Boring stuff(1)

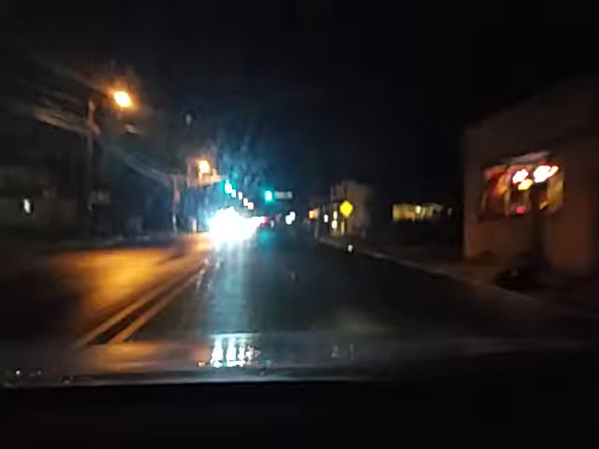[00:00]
on my way to ShopRite, did not bring Chico because it might start raining hard again. I hope this guy doesn't turn in front of me.